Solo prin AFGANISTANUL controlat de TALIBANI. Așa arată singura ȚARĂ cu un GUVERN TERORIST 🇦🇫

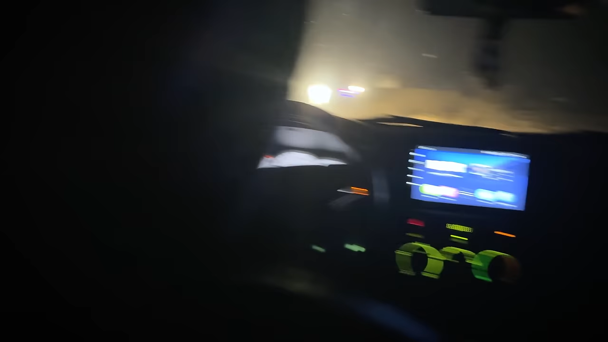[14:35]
Haideți să deschidem puțin. Deci nu știu, îmi cer scuze pentru calitatea imaginii, dar e beznă pe aici, este seară.